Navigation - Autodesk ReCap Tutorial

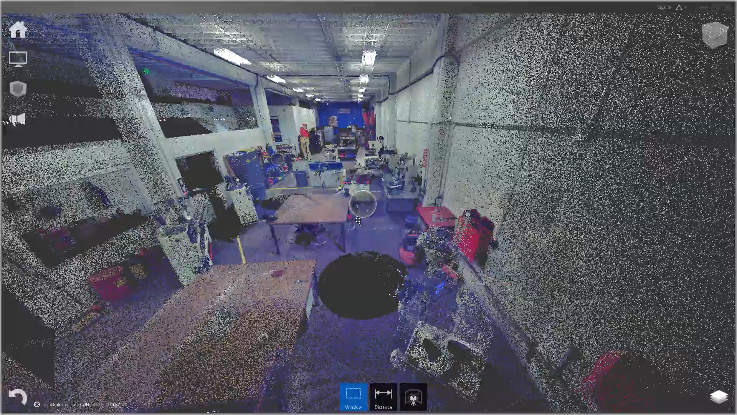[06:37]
So I'm going to go ahead and actually turn off these mirror balls.
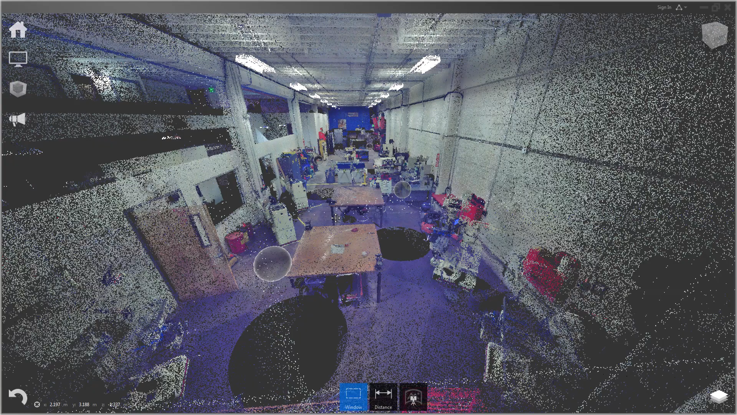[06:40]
So again, I can do that in the display menu. And you'll see here, you can also change the size of them.
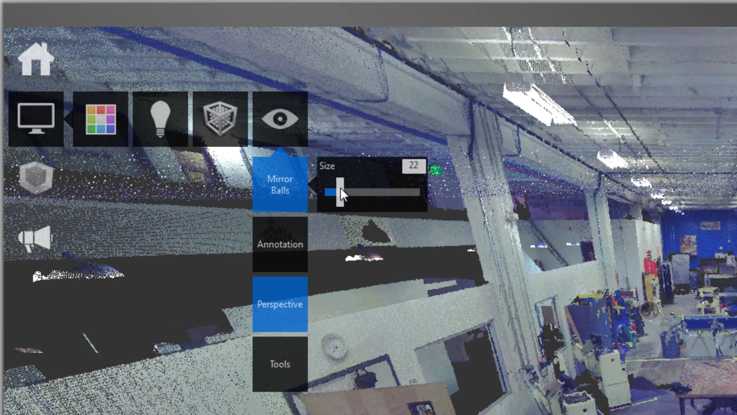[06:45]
So you can make them really big or really small.
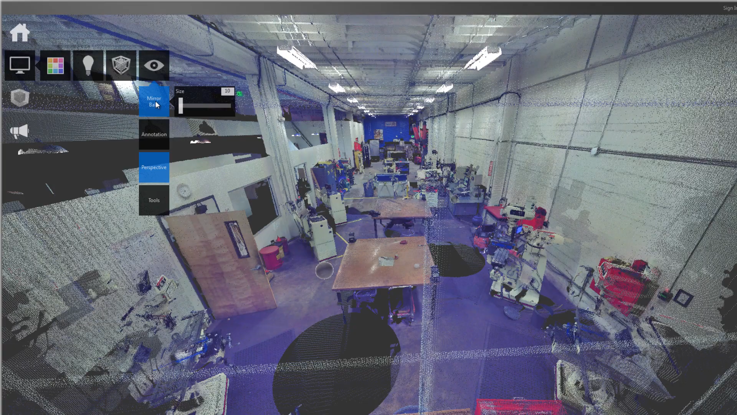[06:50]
I'm going to go ahead and turn them off for right now. Earlier, I had turned off the grid. I'm going to turn that back on.
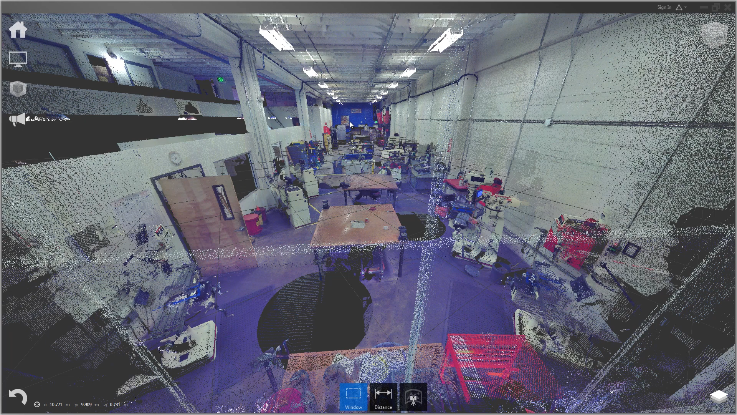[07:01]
And you can see our scene is not really lined up with our coordinate system. So one of the first things I'm going to want to do is line up this coordinate system so the grid is lined up with our space. So to do that, let's zoom in.
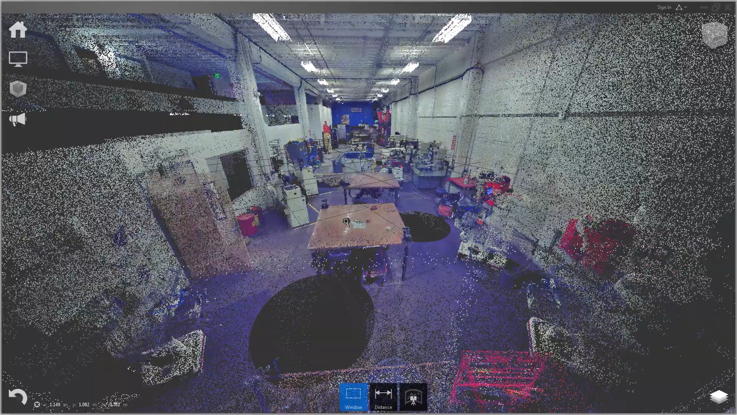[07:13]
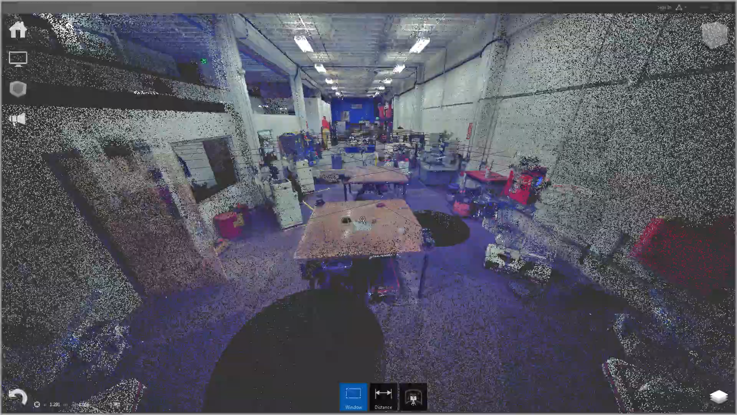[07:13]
I'm going to pick an origin somewhere at the corner here as my zero point.
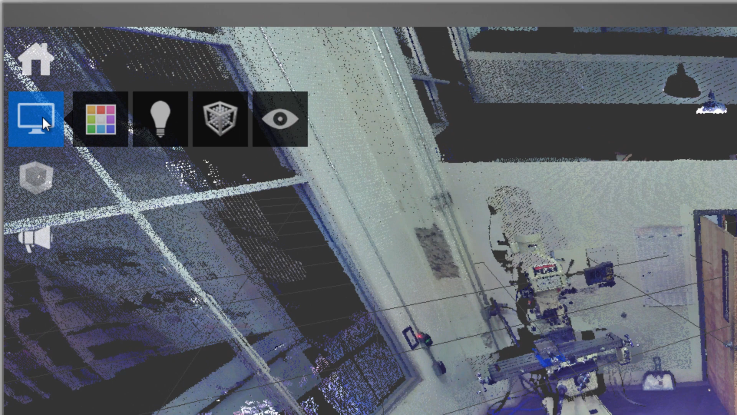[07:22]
So let's go to display points and update origin.
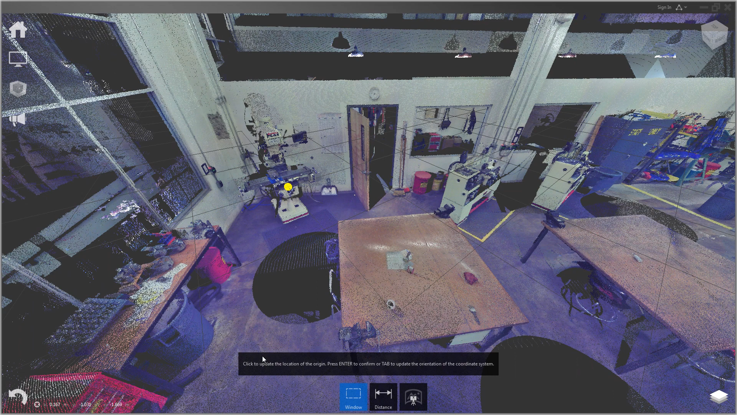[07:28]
And you'll see the context menu is asking us to pick the location of the origin.
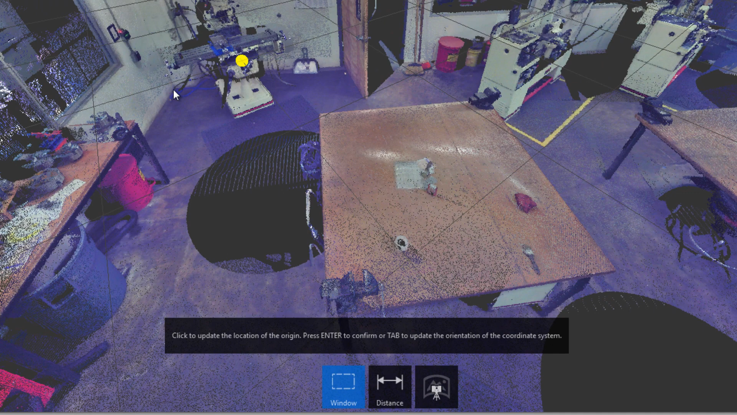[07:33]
So I'm going to left mouse button in this corner. And you'll see the yellow dot represents where I picked. And I want to update the origin to that.
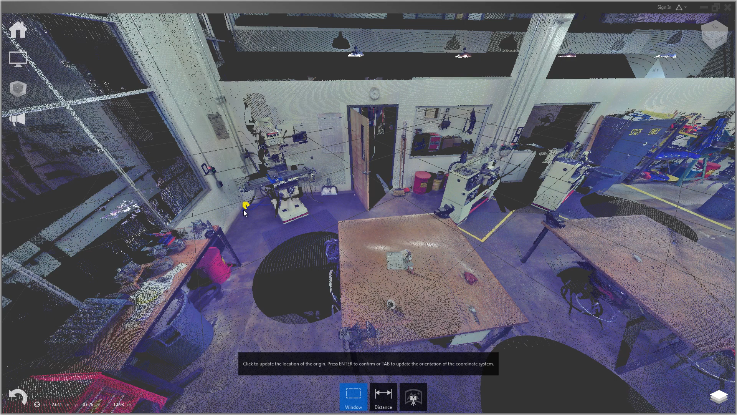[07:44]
Now, if I hit tab, it will let me also change the orientation. You can see the existing orientation I have. The Z seems pretty lined up to our space,
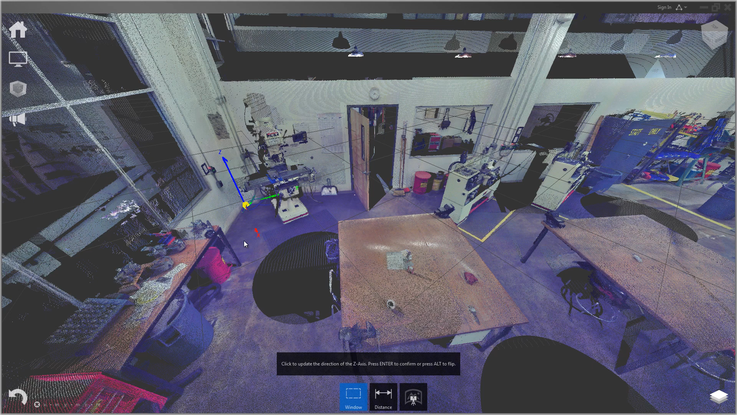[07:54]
but the X and Y are not. So the first axis it wants me to set is the Z or up axis. So what I want to do is pick a point on a surface that is perpendicular to the Z axis. So the floor, for instance. So I'll pick a point over here on the floor and click enter to accept it. And now it is asking me for the direction of the X axis.
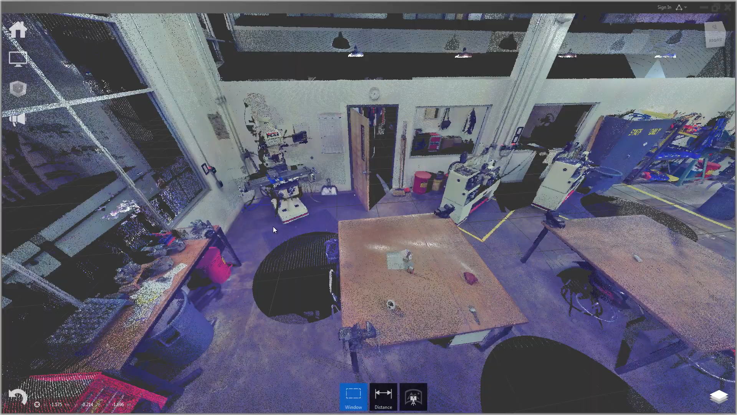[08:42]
So to accept that, just go ahead and press enter. And now you'll see the grid on the bottom is lined up to our room.
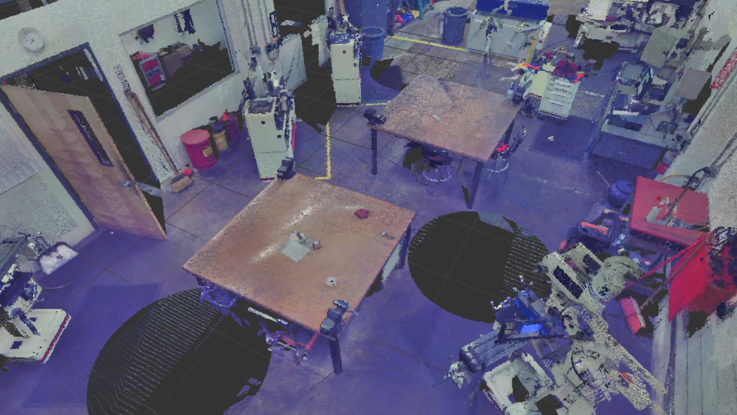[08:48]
Now that my scans are lined up to the coordinate system, I can use the view cube in the upper right corner to view standard orthogonal views. First, I want to go to display, eyeball, and turn off perspective.
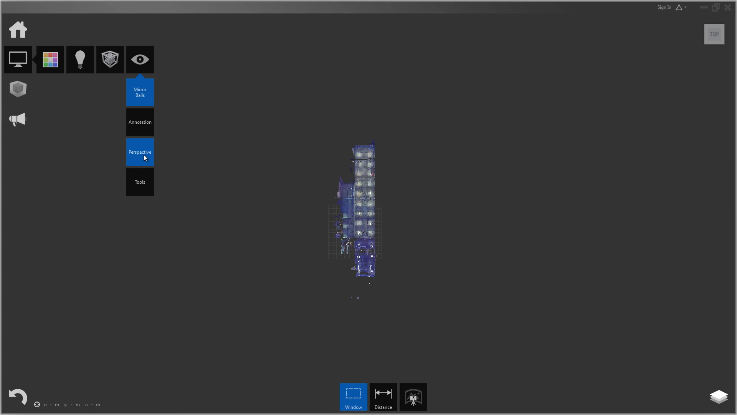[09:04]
That puts me into orthographic mode.
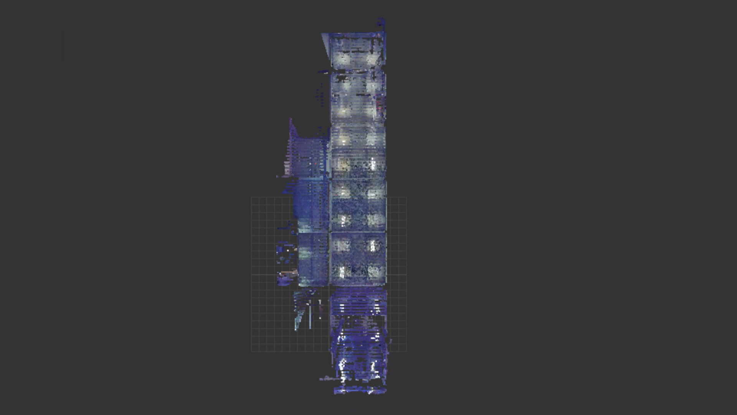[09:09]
Now I can just click the different views from the view cube.